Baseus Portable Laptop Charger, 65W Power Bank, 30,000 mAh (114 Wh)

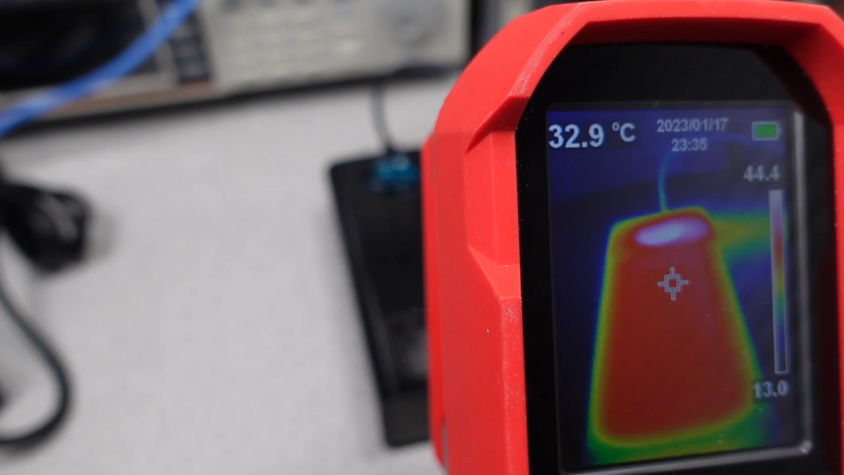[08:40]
On screen: spot 32.9°C
The thermals on this power bank during both the charging and discharging stayed fairly stable.
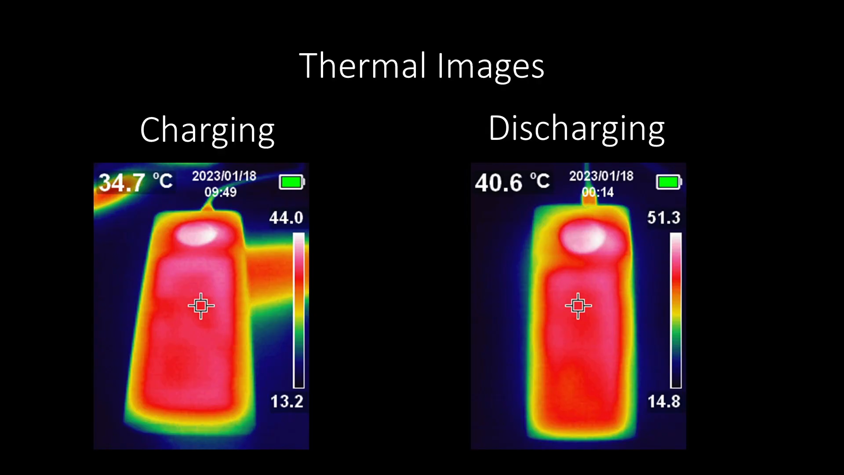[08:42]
Around 45 degrees C while charging and 51 degrees C while discharging. Some people would call this hot but really not out of line with other power banks.
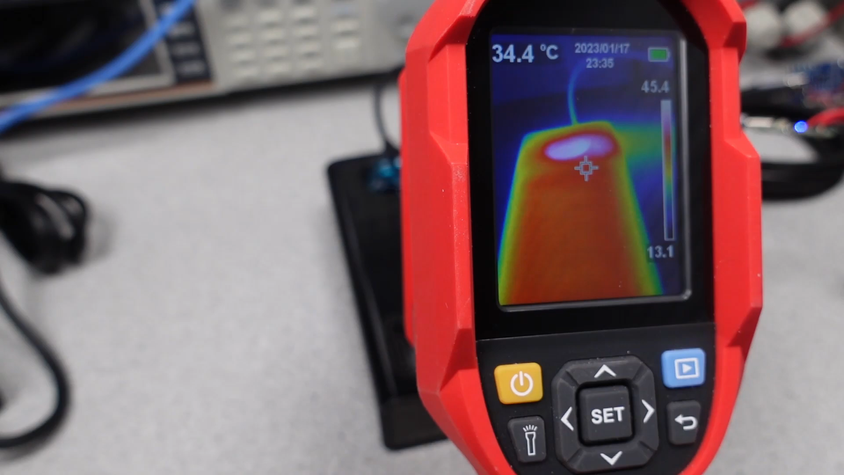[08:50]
On screen: spot 34.4°C
In this case, the larger battery cells should easily stay cool at the 60 to 65 watts this is capable of charging or delivering at.